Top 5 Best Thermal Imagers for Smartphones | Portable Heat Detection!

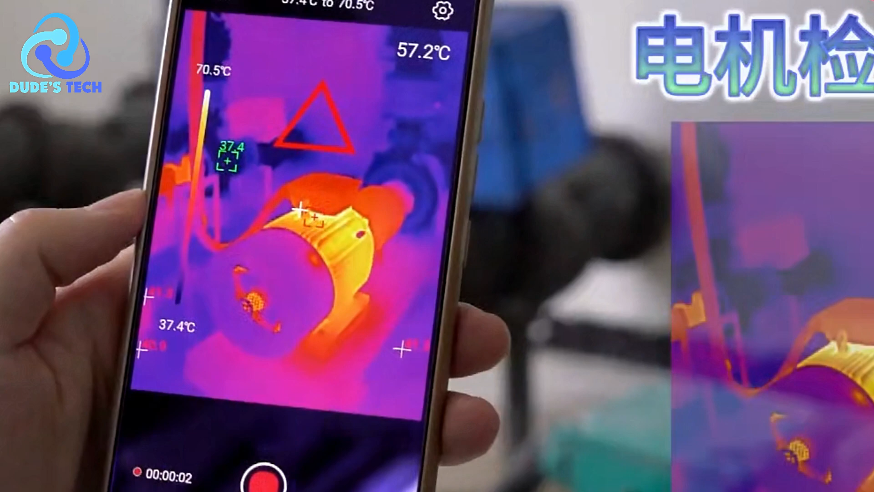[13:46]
On screen: scale top 70.5°C, scale bottom 37.4°C
Capture and share images and videos Capture and share images and videos The image capture and video recording capabilities make it easy to document your findings.
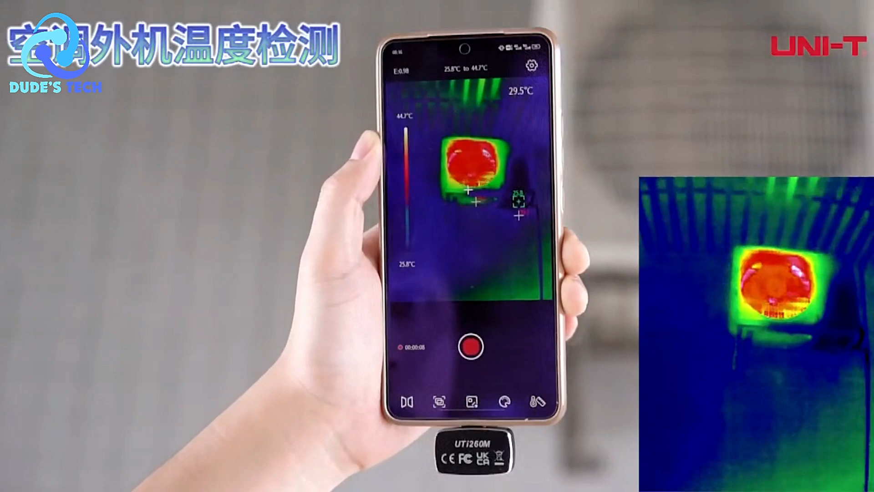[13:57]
On screen: spot 29.5°C, scale top 44.7°C, scale bottom 25.8°C
or diagnosing a mechanical issue, you can quickly capture,
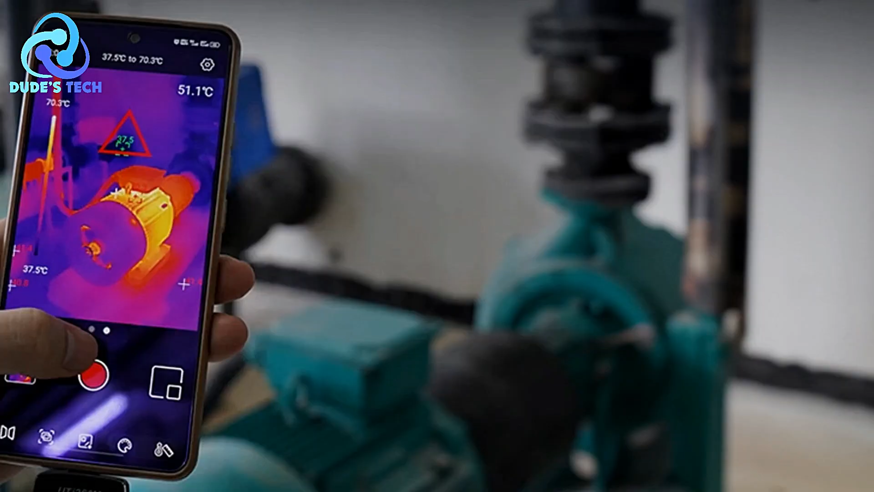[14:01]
On screen: spot 51.1°C, scale top 70.3°C, scale bottom 37.5°C
save, and share thermal images or videos for future analysis or reporting.
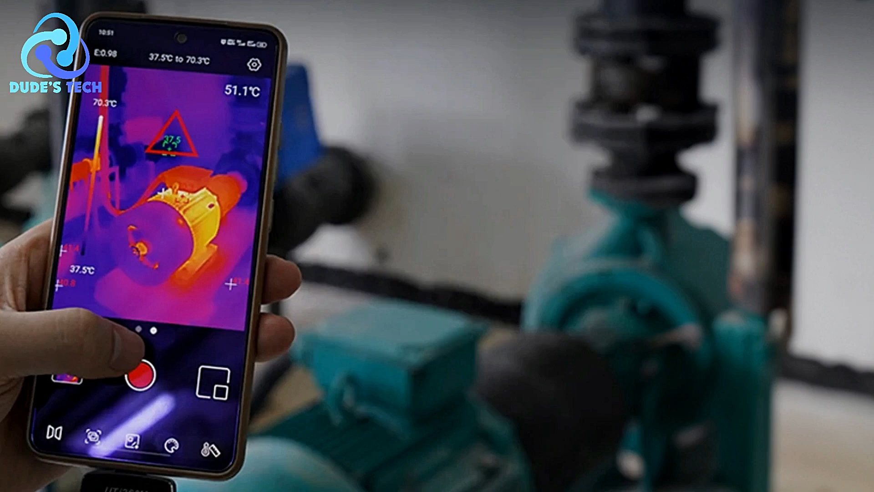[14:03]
On screen: spot 51.1°C, max 70.3°C
This feature is particularly useful for professionals who need to share data with colleagues or share clients.
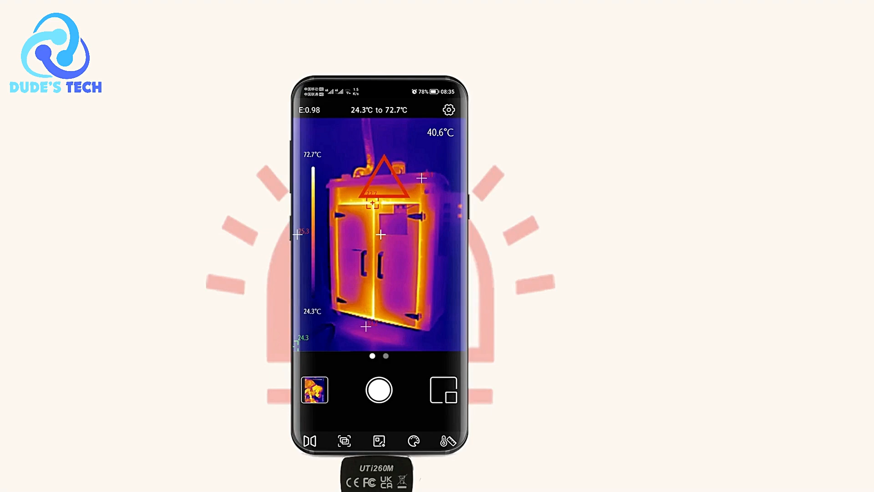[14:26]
On screen: spot 40.6°C, scale top 72.7°C, scale bottom 24.3°C
with extremely high temperatures or for industries requiring a broader temperature span.
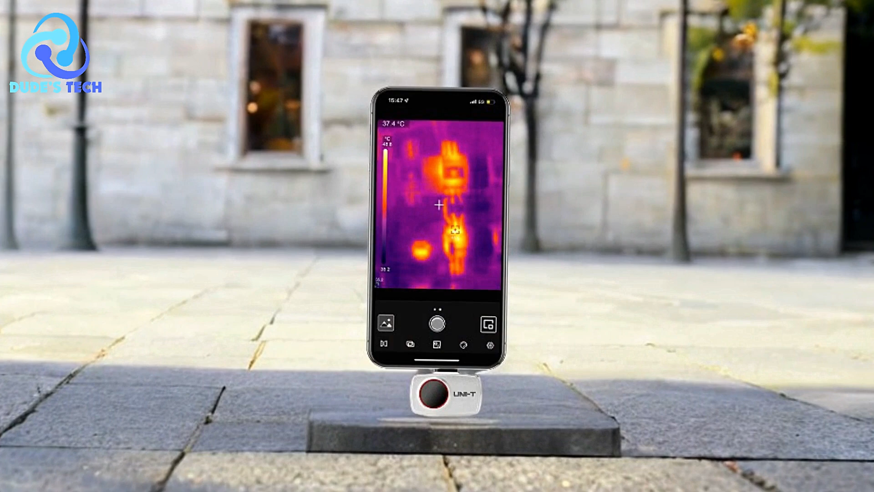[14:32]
The UNI-TUT-260M thermal imager is an excellent tool for
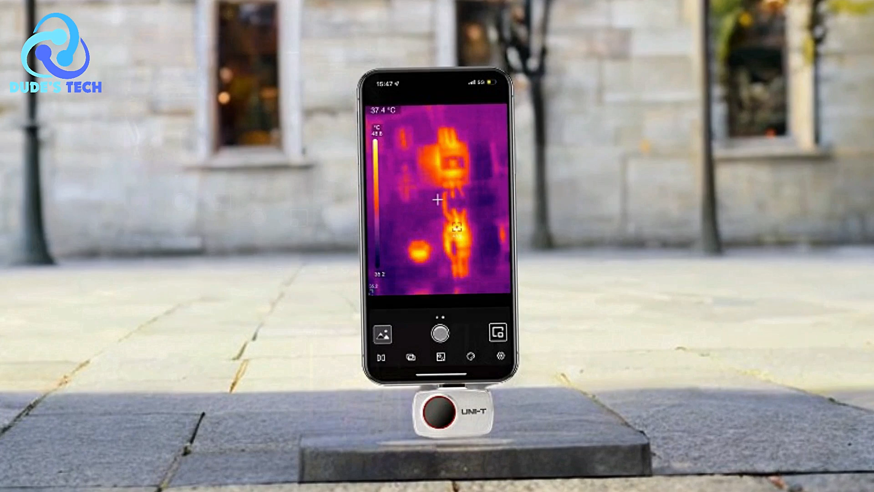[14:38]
anyone looking to add thermal imaging capabilities to their Android smartphone or tablet.
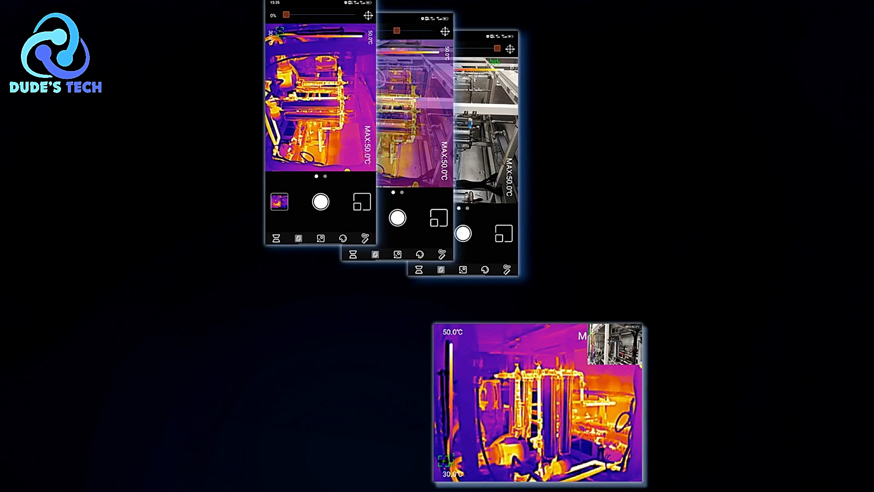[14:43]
On screen: scale top 50.0°C
Its high resolution, wide temperature range, and adjustable emissivity make it a versatile option for homeowners, electricians, contractors, and engineers.